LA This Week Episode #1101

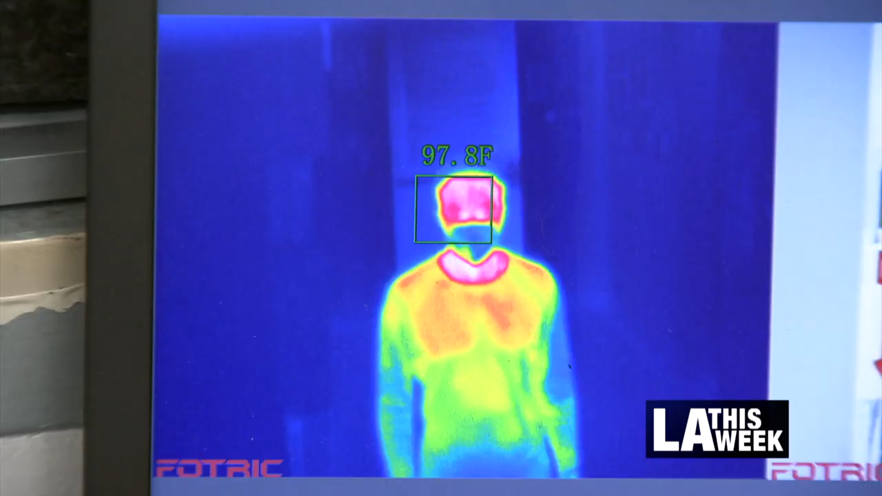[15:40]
On screen: spot 97.8°F
And what it does is it scans their body temperature to see if they have a temperature that would be consistent with COVID-19.